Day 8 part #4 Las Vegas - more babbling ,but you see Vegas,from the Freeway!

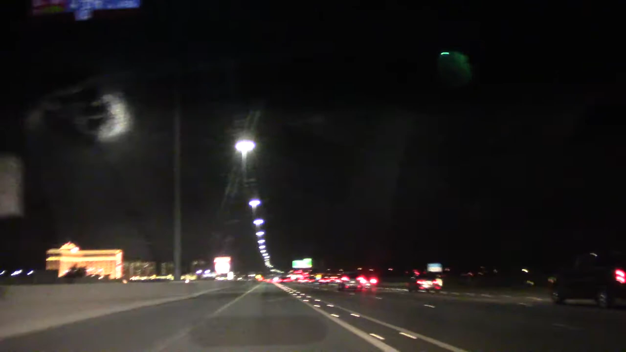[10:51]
over so uh south point that's what it was all right and then see then it just turns into henderson and henderson used to be a little dot and back in 92 three four three or four i came out here with some fat chick she loaned me a nickel i ended up winning almost a thousand dollars went from nickel slots